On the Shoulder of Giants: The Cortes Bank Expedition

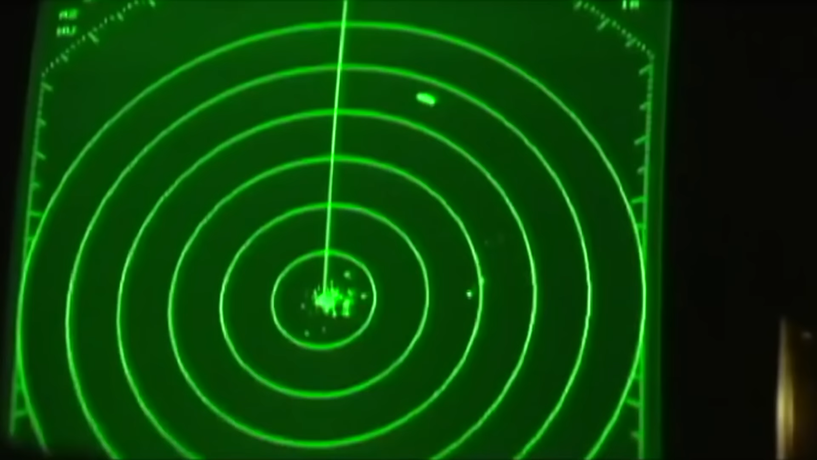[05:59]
Large. Those are waves right there and that's a boat. We just need the sun to come up.